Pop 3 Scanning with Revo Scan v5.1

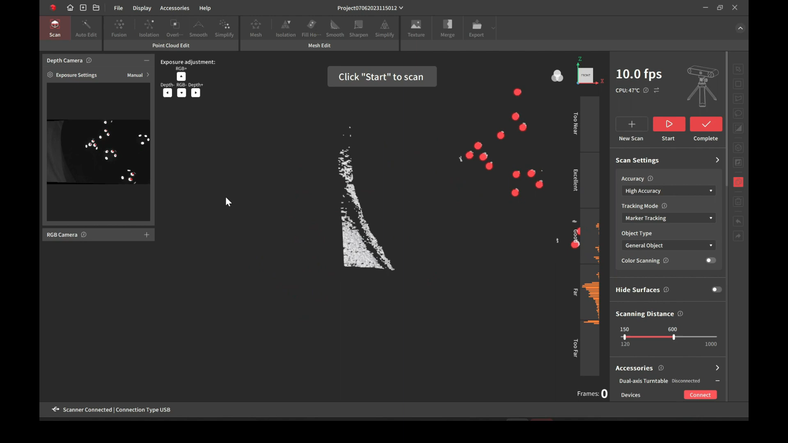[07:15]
a lot of times I like to do a side scan just so I can bridge the front and the back together
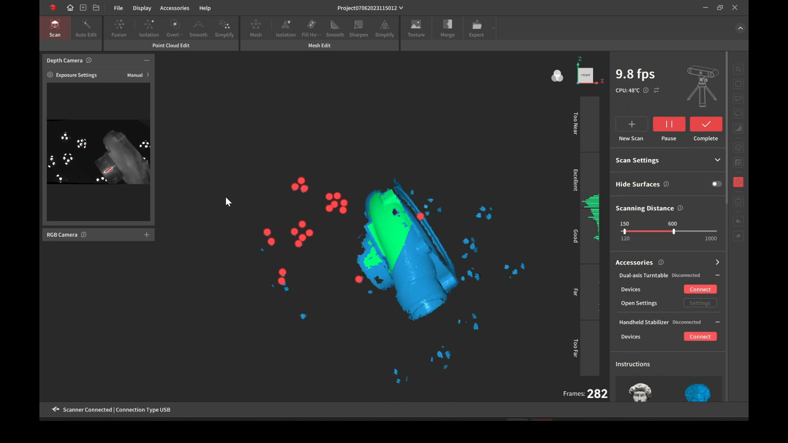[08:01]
and that should be enough all I'm looking for is just something that's going to have features from the front and features from the
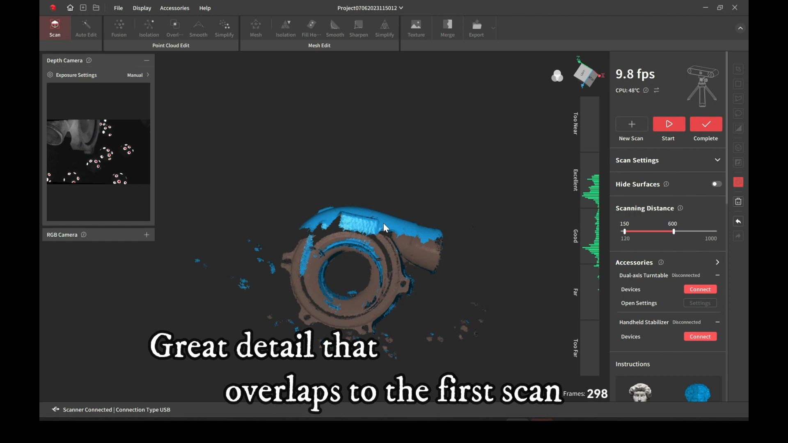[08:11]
back side so that way I can do a third scan that's simply going to be just the back side and I'll be able to merge them together
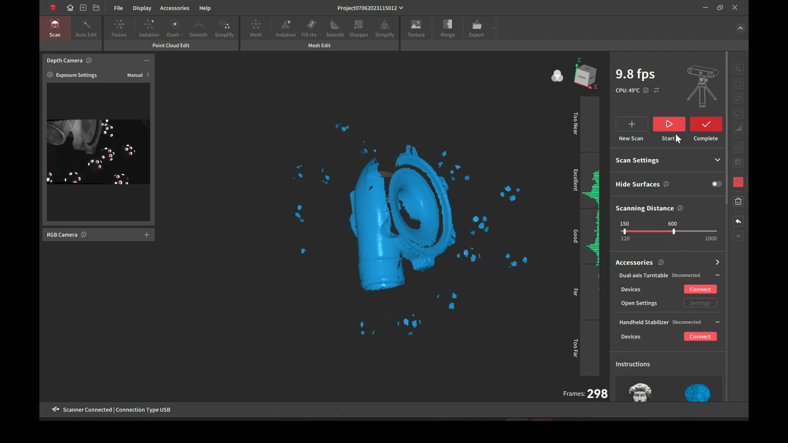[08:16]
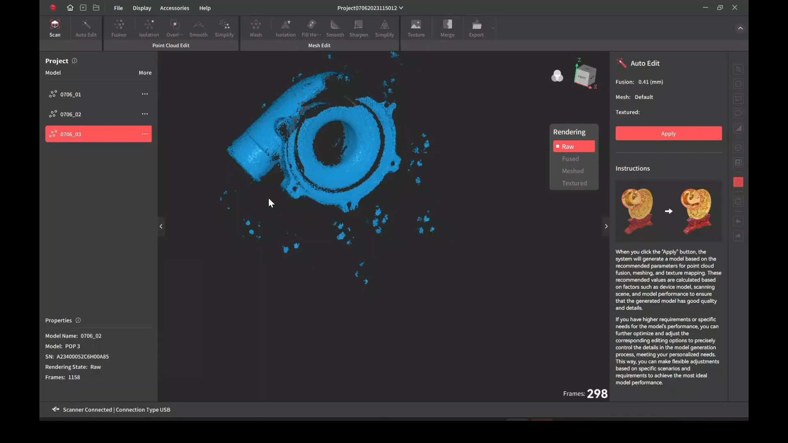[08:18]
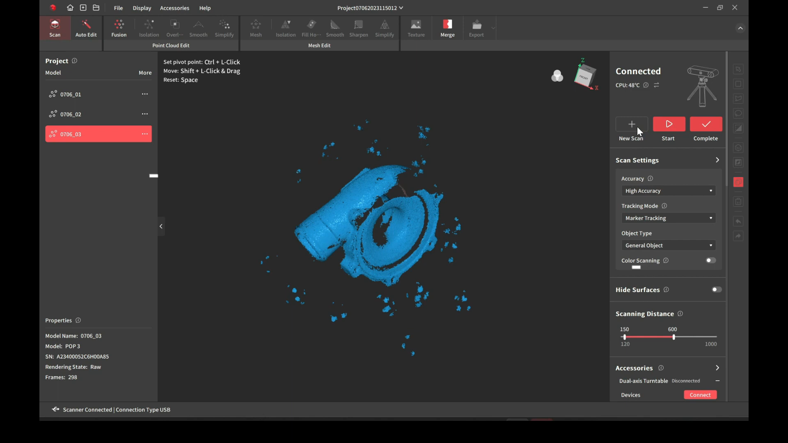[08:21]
this will be that third scan
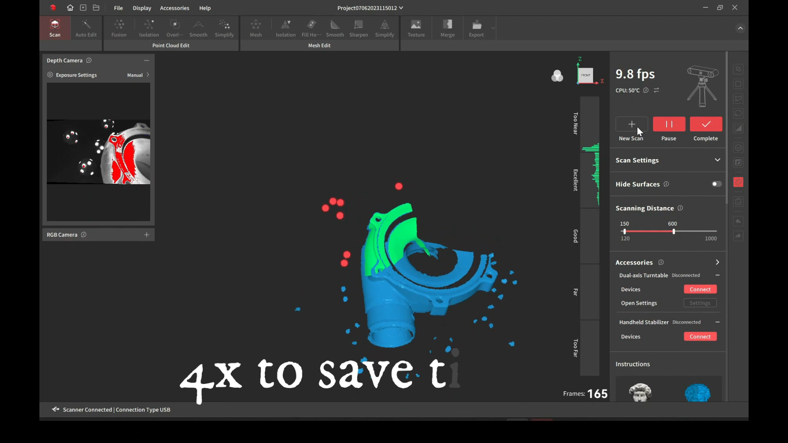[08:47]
so if you start in a bad location you have to make a very sharp turn right away the
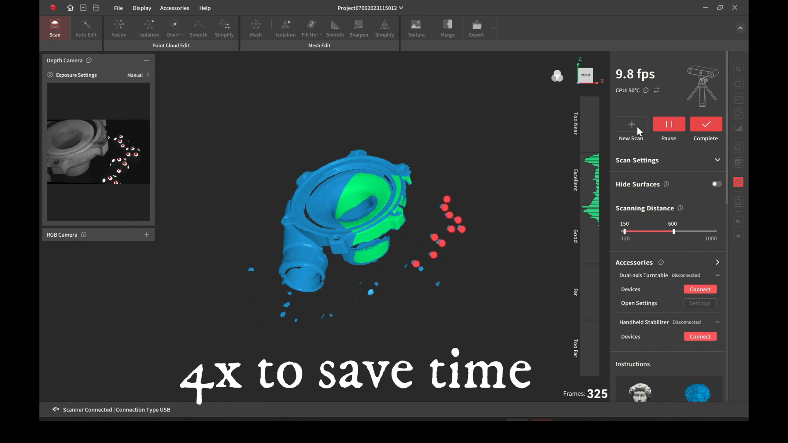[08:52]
scan won't come out as good so always try to plan out your scan where you start them at and here I just sped it up just to save time we've already seen the real time scanning
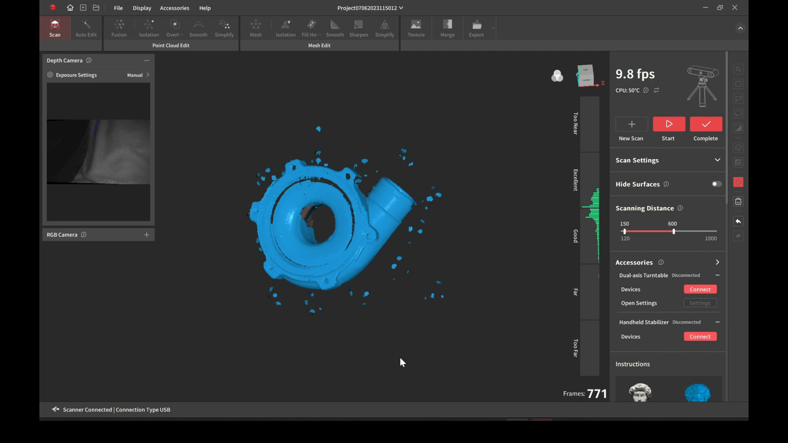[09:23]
and this one's finished this should be enough
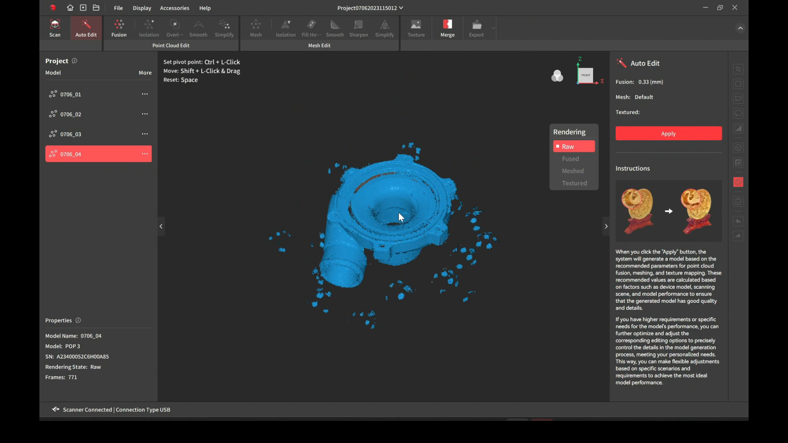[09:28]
so once all the scanning is done you now have to go through and fuse the points
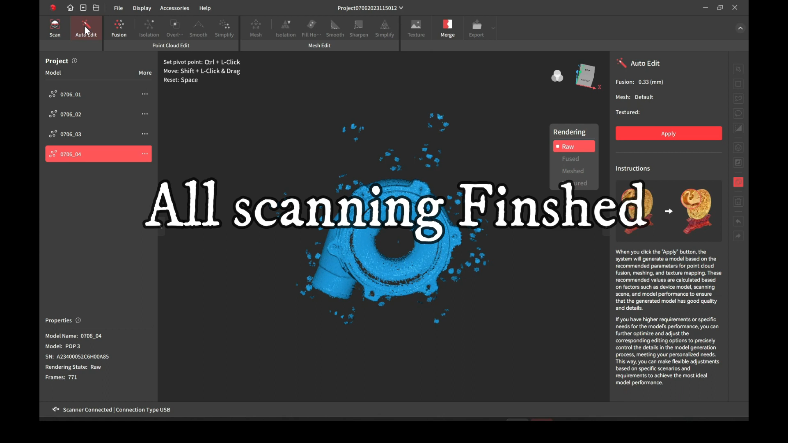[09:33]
I'll use the auto mode just to show what it does
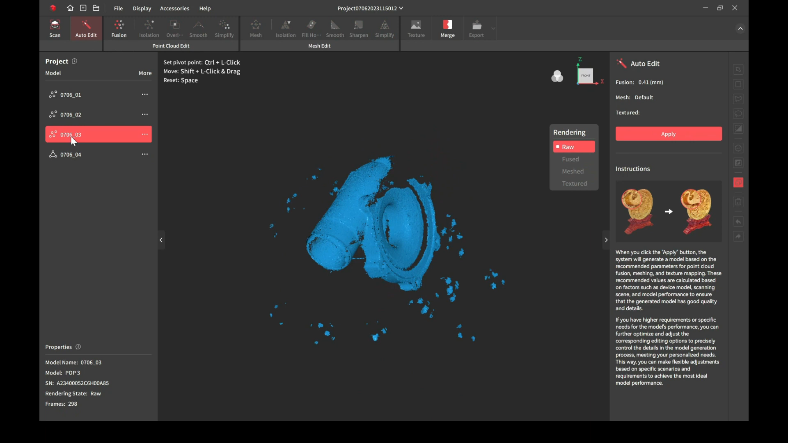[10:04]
and then this way we'll use the manual mode the way that things work is
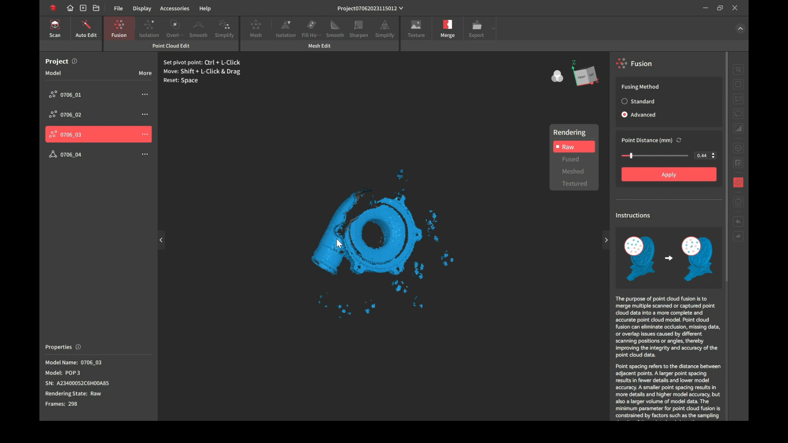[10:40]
so we'll just set this at a 2
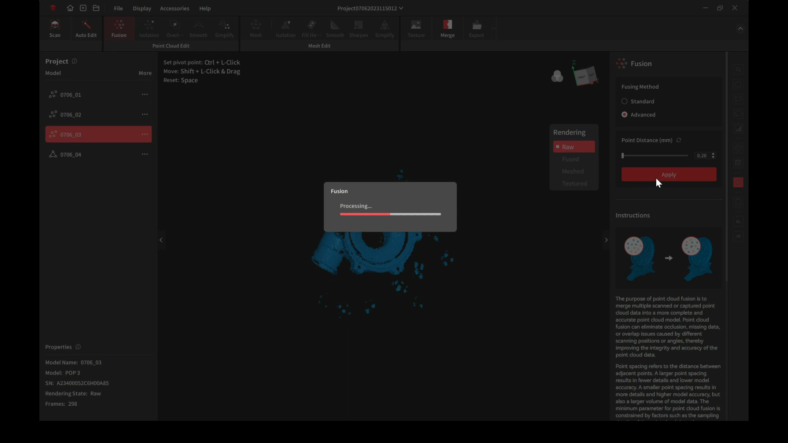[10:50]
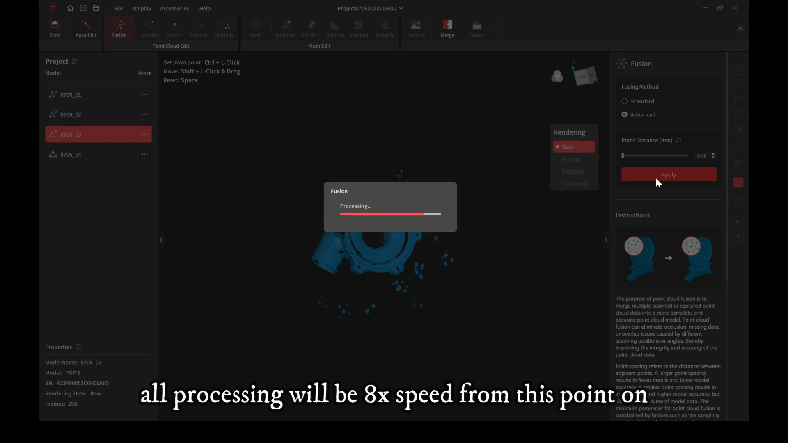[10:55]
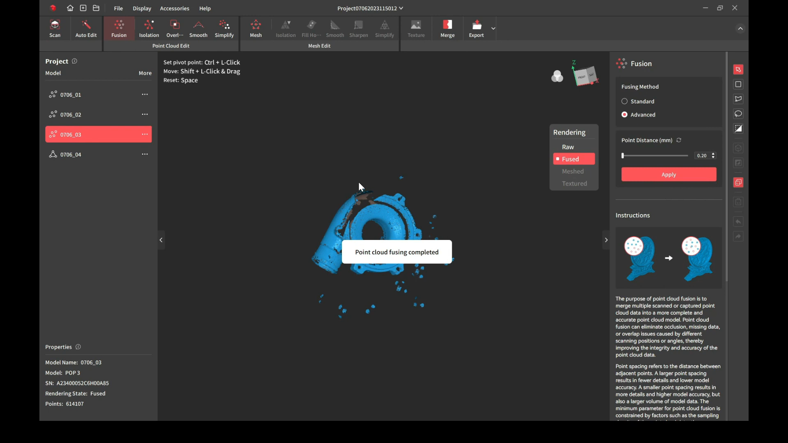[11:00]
and as you can see it's finished this is just fusing the point glass that's why it doesn't look like the other because it's still a point cloud it's not a mesh model
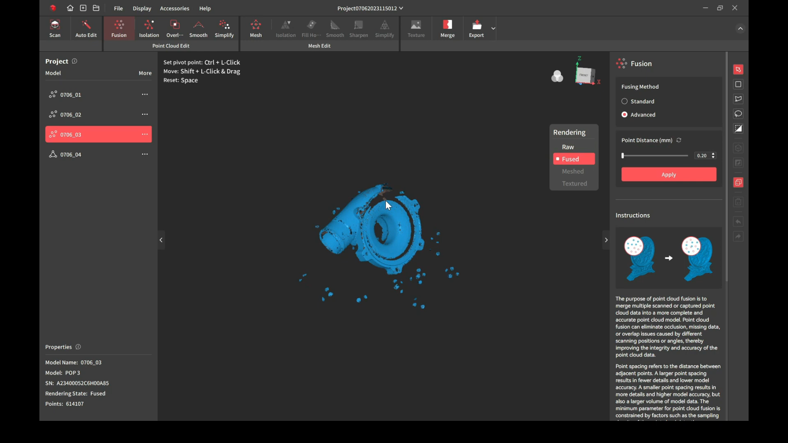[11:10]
and you can see the difference from the raw data and the fused point cloud some things are smoothed out some
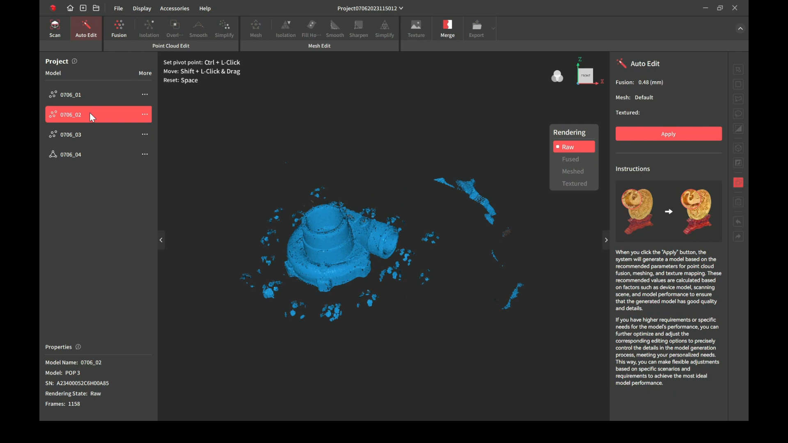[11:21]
things are added back in it's just simply how it made the point cloud and here we'll go with the standard fusion which needs a little bit more manual work to it
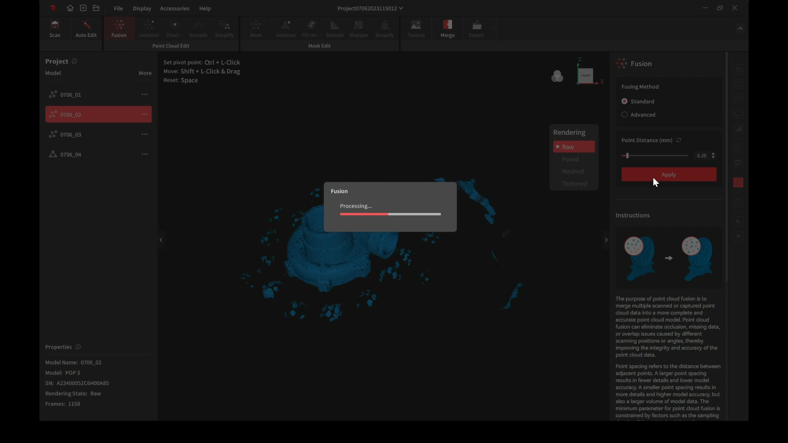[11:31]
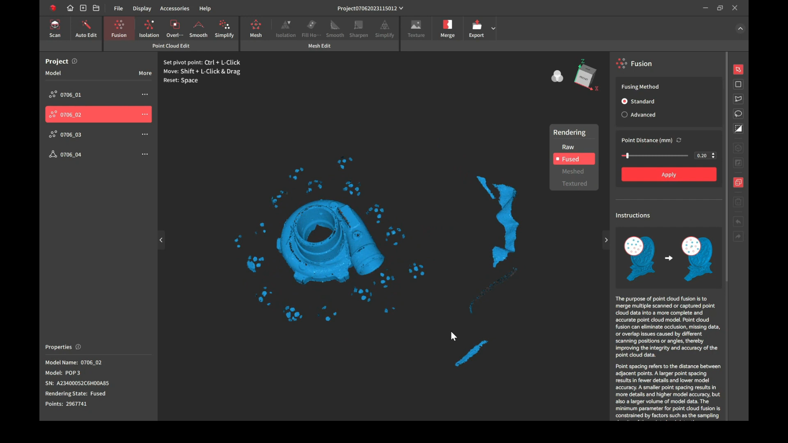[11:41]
then we'll go through clean up always run
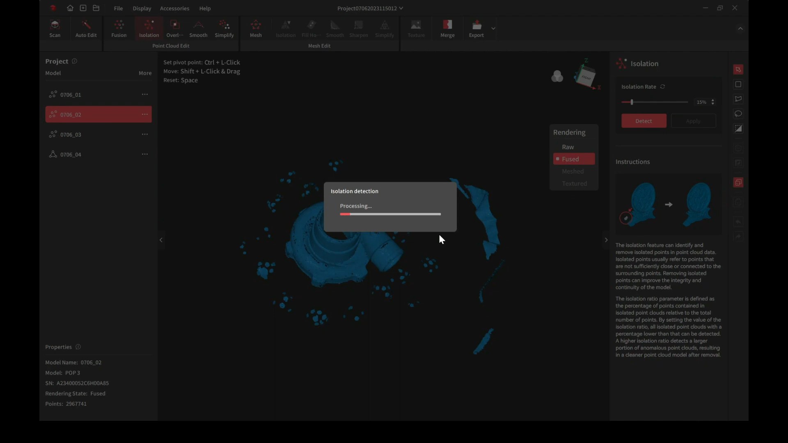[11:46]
an isolation that's going to remove all of the items that are outside of the main item
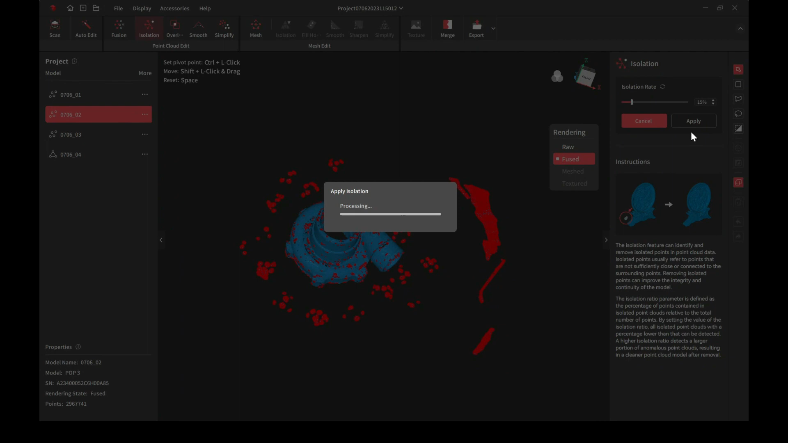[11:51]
and it gets rid of some of the noise
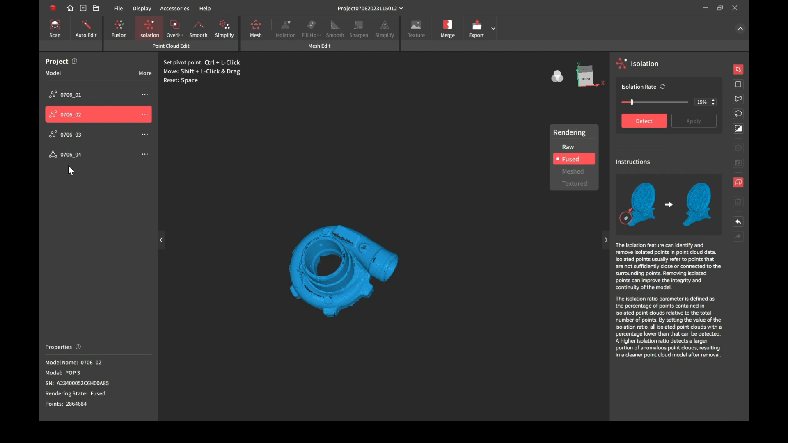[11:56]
and then as you can see on the auto one it does
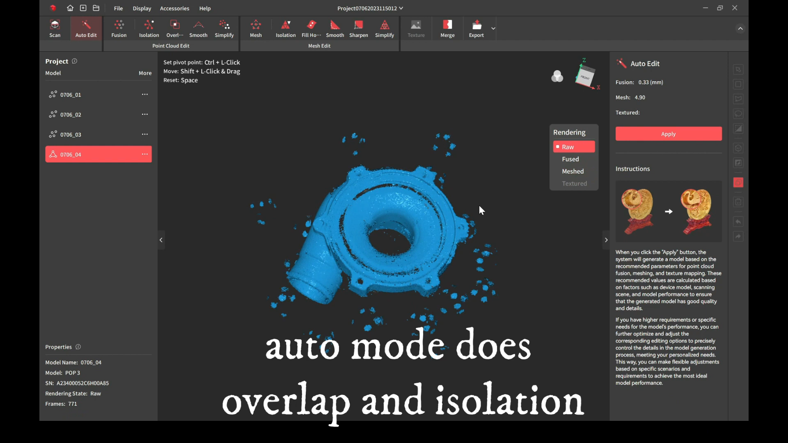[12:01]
it for you all the little marker areas were removed the overlap was removed and that's how it came out with the model done automatically
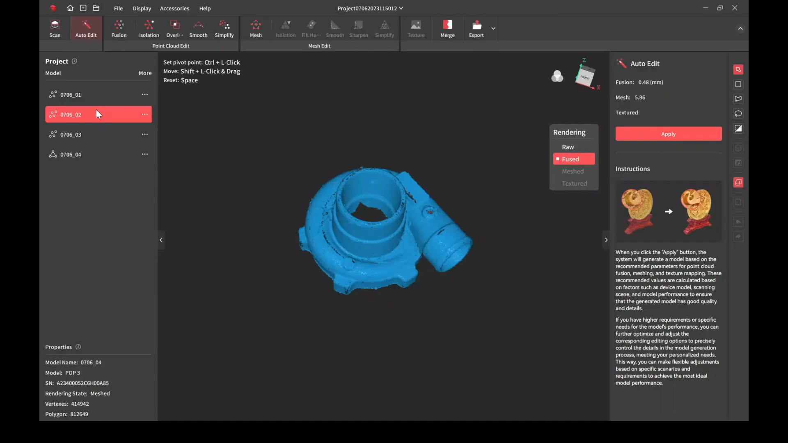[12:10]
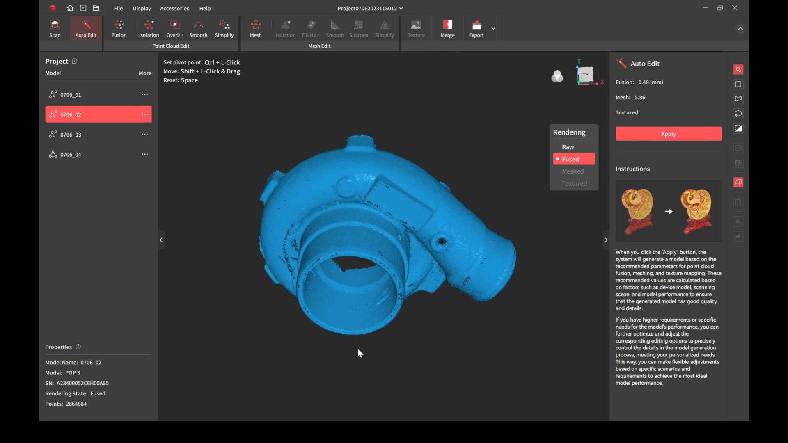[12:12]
so we'll go back to this and we'll do the overlap detection
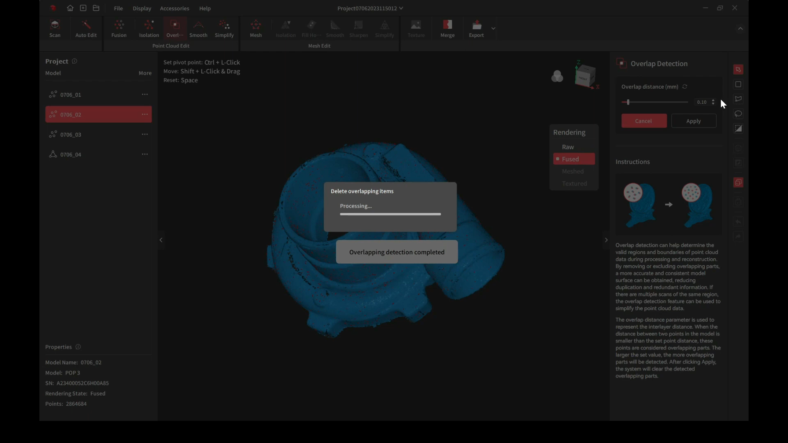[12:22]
most of the time I'll run it at every point one and just keep going up and up just to make sure that there are none it just depends on the scan itself